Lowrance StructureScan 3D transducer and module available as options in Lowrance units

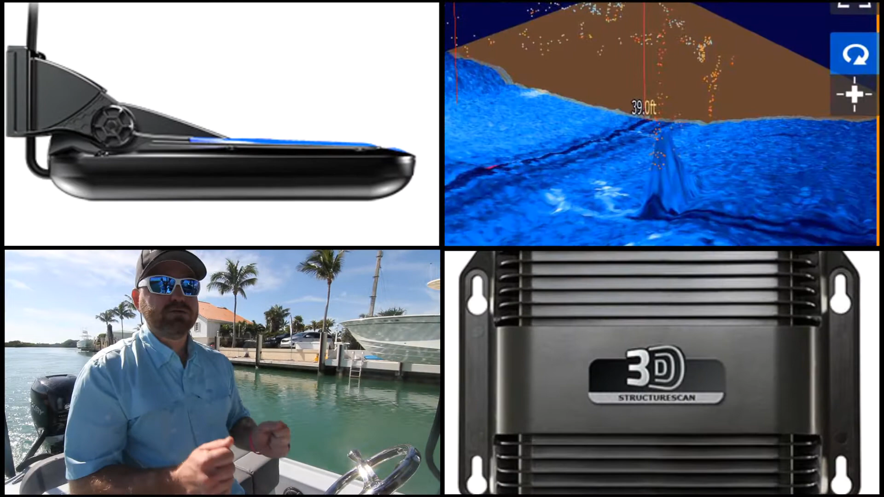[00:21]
The other reason is we actually use two 12-pin connectors on the StructureScan 3D module, and we would have to take off other features that most people use all the time, like regular Sonar or StructureScan, to put those connections in the back.